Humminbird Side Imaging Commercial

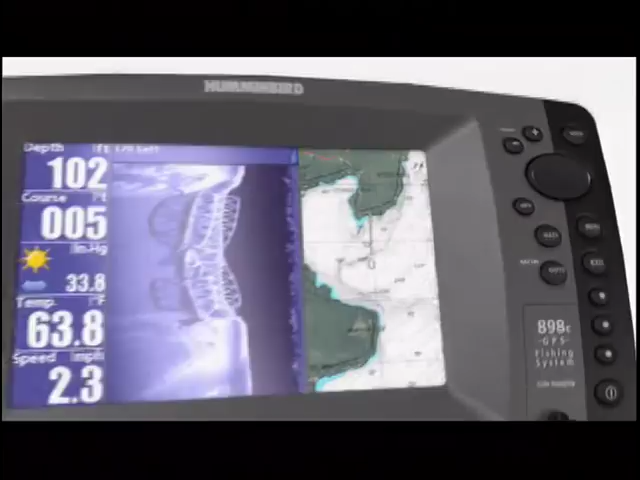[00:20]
On screen: water 63.8°F, speed 2.3 mph
Scan more water faster with 480 feet of side-to-side coverage and see structure detail with amazing picture-like images. Humminbird, simply, clearly, better.